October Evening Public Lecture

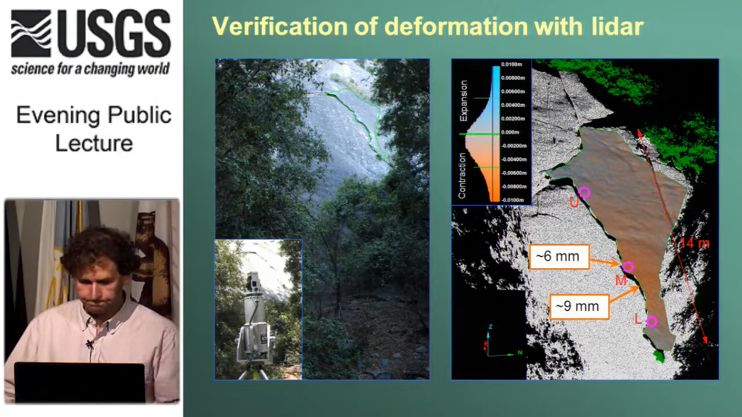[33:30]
So we were again convinced we're capturing the right magnitude. This data isn't from the same day as I just showed, but it did coincide exactly with the values from the crack meters for that particular time. So the flake's moving in and out quite a bit. What are the temperatures doing?